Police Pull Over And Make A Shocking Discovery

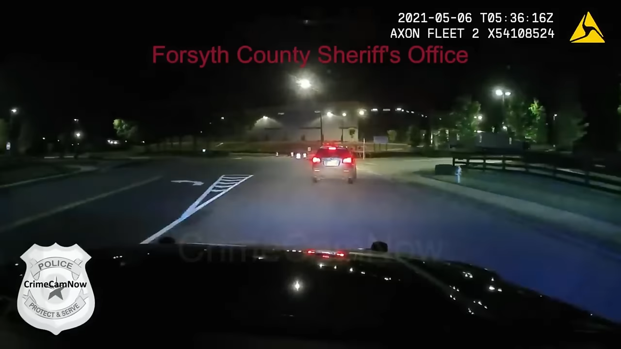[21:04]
An officer noticed a vehicle making an improper left turn, prompting a traffic stop.
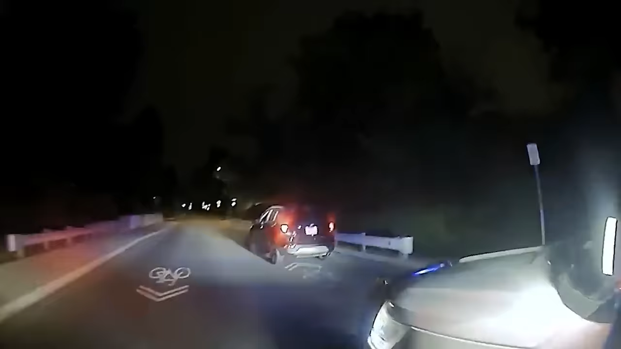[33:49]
A vehicle left a house that was known for drug activity in Columbus,